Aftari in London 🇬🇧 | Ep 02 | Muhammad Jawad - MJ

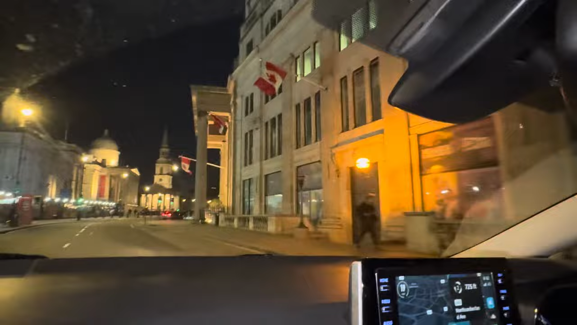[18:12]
कनेडियन एम्बेसी एम्बेसी इसी रोड पे, मतलब काफ़ी ज़्यादा पीछे मैंने देख ली,